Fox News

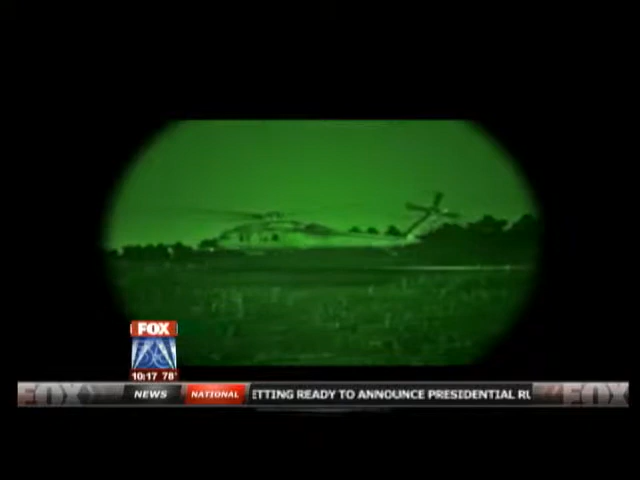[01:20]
Or how about soldiers jumping out of helicopters, operating in the depths of the night?